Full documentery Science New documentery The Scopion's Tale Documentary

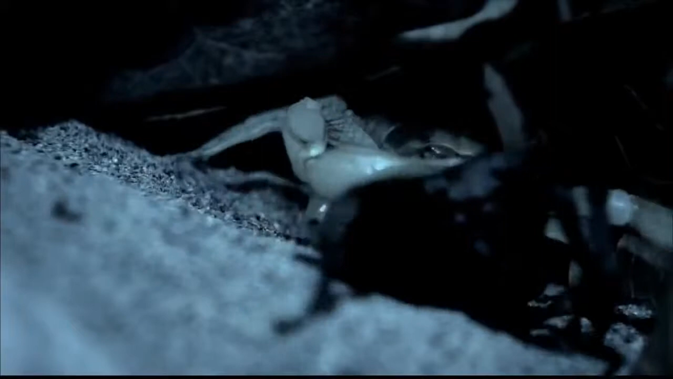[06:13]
The scorpion maneuvers the tarantula to consume it head first.
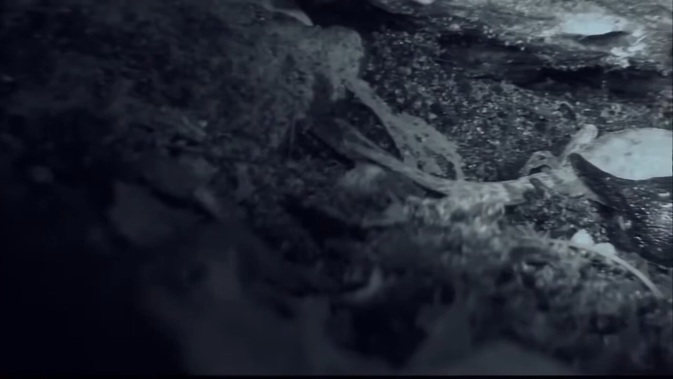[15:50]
In the damp, dark confines of its burrow, this scorpion will require days to consume its catch.
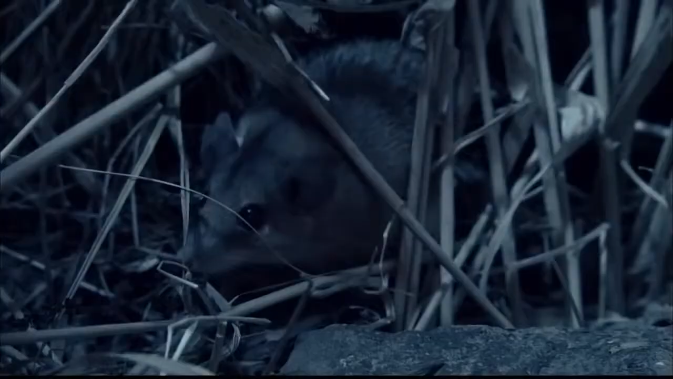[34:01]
Notoriously curious, the mouse investigates. This species of scorpion has acquired a very direct means of letting a guest know they're not welcome.
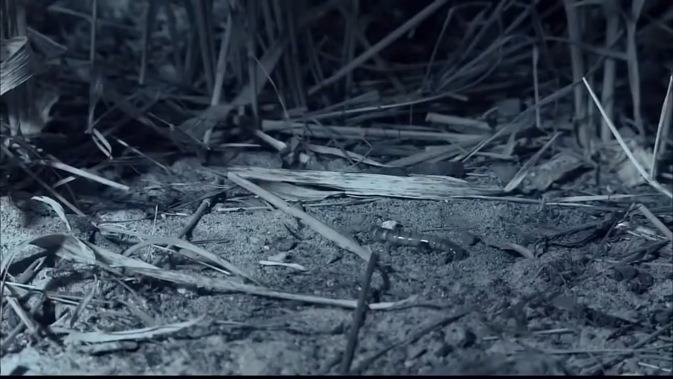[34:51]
The diet of this mouse varies according to where it lives.
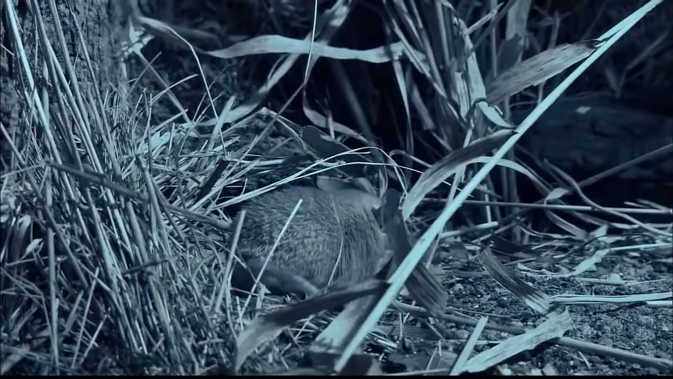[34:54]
But in this bare-bones desert environment, anything edible will suffice. A muleworm's plotting pace is no match for the quick reflexes of its predator.
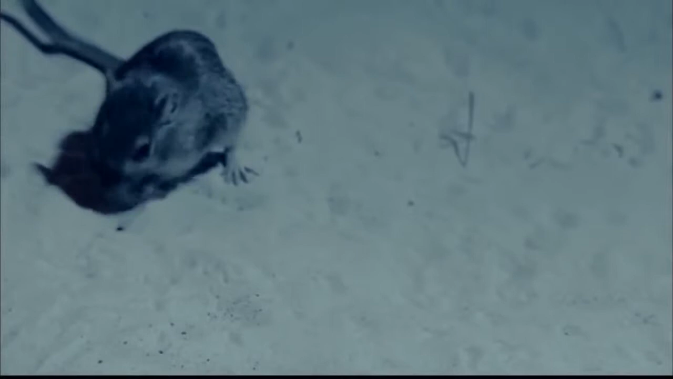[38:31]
The slight bit of spray isn't lethal, but is strong enough to reroute the rodent.